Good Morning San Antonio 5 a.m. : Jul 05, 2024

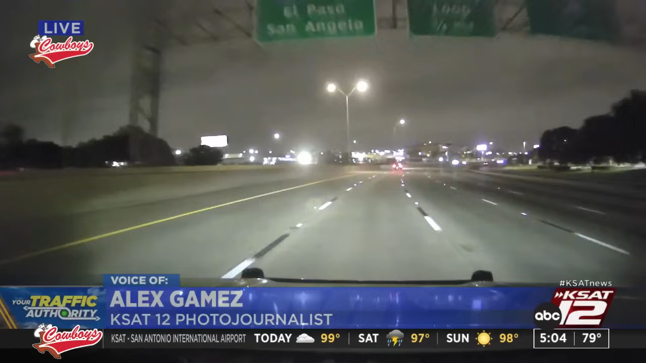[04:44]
It's looking pretty good right now. It's kind of clear over here on the northwest side. This is going to be I-10 west near Crossroads. And you're right. I agree with you. You know what? A lot of drivers might even take today off just to have that long weekend. So I'm curious to see how it's going to play out this morning. But, of course, if there's any slowdowns, you'll be the first to know, RJ. All right. Thank you very much, Alex.
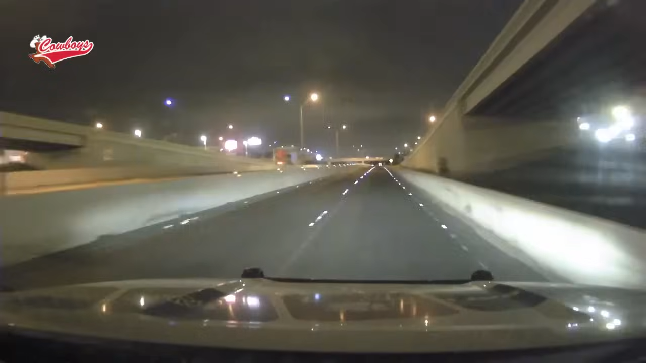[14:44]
I went to my parents' house, had some good barbecue, and shout out to them. I love them. They make some good food, RJ. I hope you had a good one, too. And the roads are good right now. Check out 1604 Eastbound right at Gold Canyon. You know what? Driving conditions have been great all week. We've had dry roads, good weather. But I'm listening to Justin's forecast. Next week, the commute could be a completely different story, RJ. That is right. We will definitely enjoy it while we can. And speaking of 1604, just a quick reminder, there will be no construction going on out there.
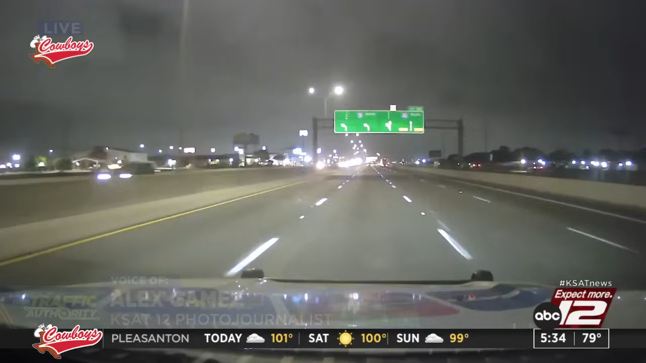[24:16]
Check out the northeast side at 35 southbound at Rudiman Road. And I'm also seeing the same thing with construction. I'm not. There's no construction over here on the northeast side. 35 south near Ikea in 1604. It looks like they do have another holiday today, which is good. It's well-deserved. They've been working really hard. So if you're coming down from the greater northeast side, all the lanes are open, RJ.